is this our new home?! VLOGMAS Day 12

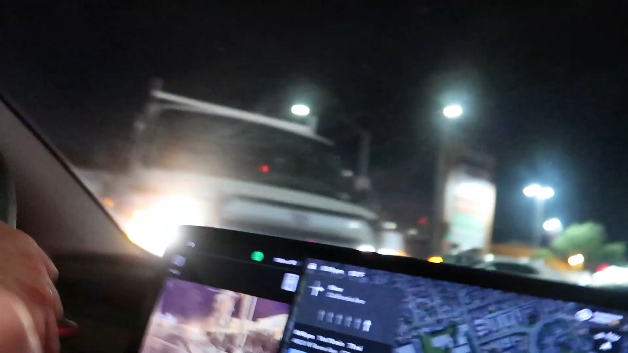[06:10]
that was was that your fault
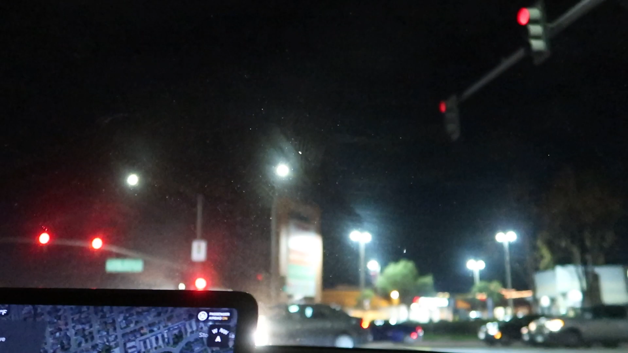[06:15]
i mean i i yep red light you got a red light i did not expect that guy to take that wide